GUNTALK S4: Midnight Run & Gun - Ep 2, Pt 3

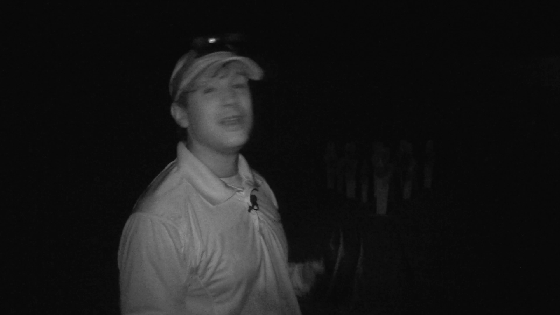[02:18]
First, you start out with the shotgun. You've got to hit these three clays, and then the other three clays on the other side here.
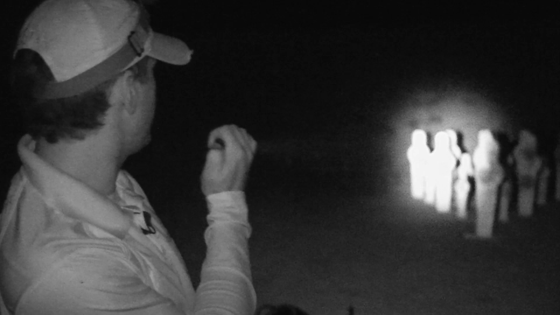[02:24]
And what's left with your shotgun, you're going to knock this army of poppers down,
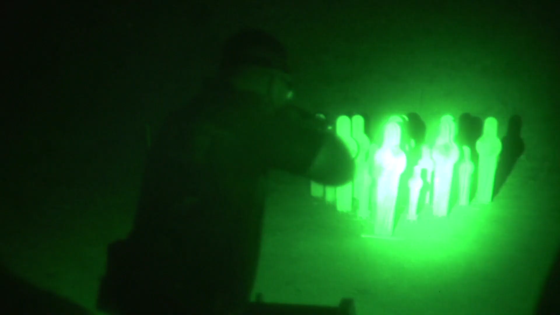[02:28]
except you're going to run out of ammo, and you're going to have to transition to the pistol.
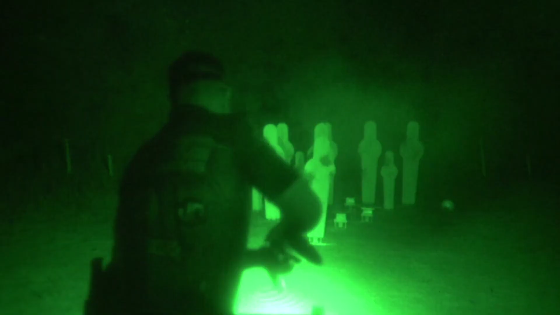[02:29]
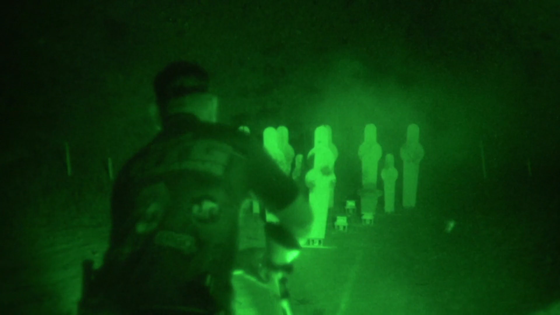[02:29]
Get the rest of these guys, run around to the other side of the berm,
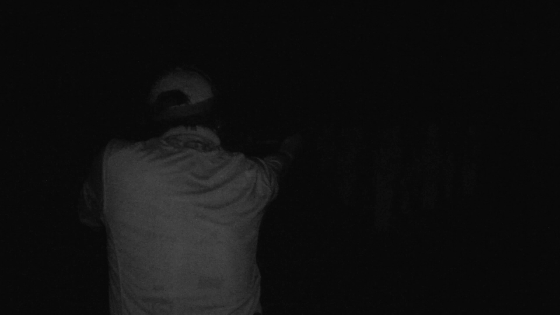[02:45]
As soon as I start shooting the shotgun, the light goes out on the shotgun.
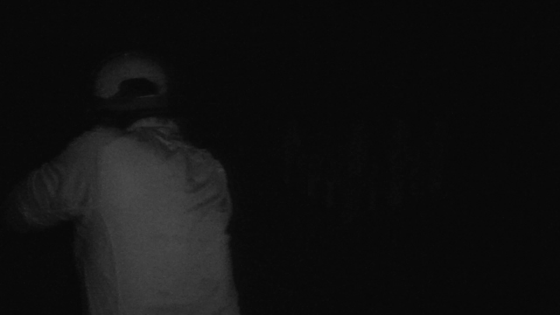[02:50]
I have nothing. So I did my best. I tried to throw on my headlamp, see what I could do, but the battery's got the best of me on this one.
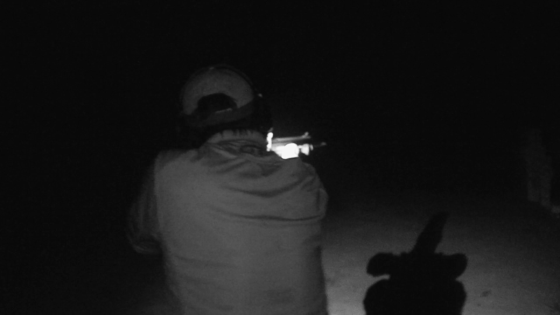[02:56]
So, kind of improvised, but I may have missed a couple of targets.